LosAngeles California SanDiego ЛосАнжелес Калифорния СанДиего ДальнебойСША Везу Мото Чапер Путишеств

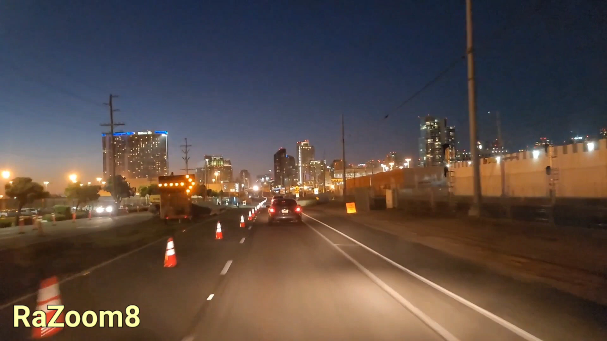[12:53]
вот это сан-диего такой у нас вот вечером конечно красиво смотрится эти небоскребы высокие дома все это так красиво показано вот тогда наслаждайтесь и доном гостиница огромная хилдон где-то сюда я еду груз брать вот смотрите вот это наш сан-диего
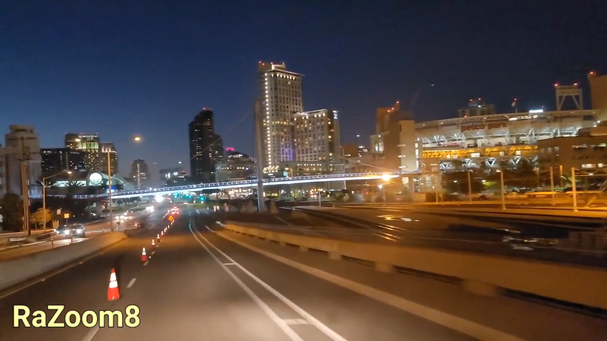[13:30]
мостик светится вот сюда я еду это convention center здесь разные презентации и шоу и пока звуки разные вот здесь я буду брать какие-то